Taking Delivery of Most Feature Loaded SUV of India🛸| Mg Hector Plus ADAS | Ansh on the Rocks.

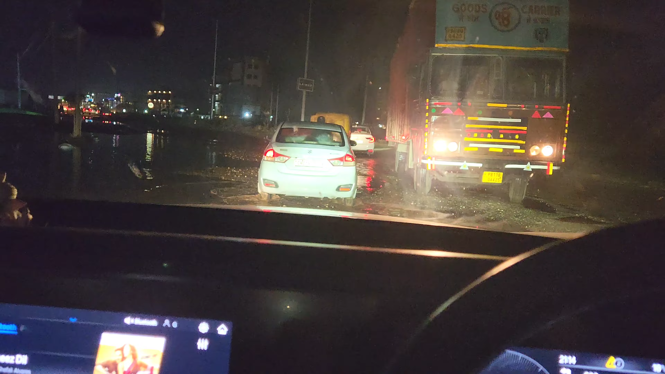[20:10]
एक क्लिप में देखा होगा भाई, ऐसे मूर्ख होते हैं जो कट पे बिल्कुल सीधा इसी लेन में जो मेन एक्सप्रेस लेन है यार उस पे आ रहा है, बताओ इडियट्स,
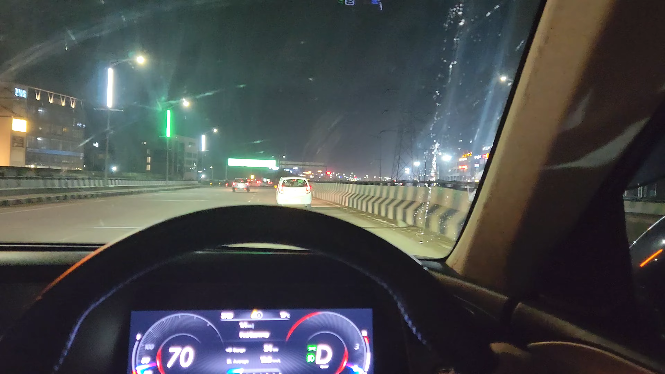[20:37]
ये वाला खड्डा भाई देखना, पूरी गाड़ी हिलगी, सेडान तो ढक करके बजी है अभी नीचे, के दिल पे क्या बीती होगी मुझे पता है भाई, मैं भी सेडान वाला बंदा हूँ।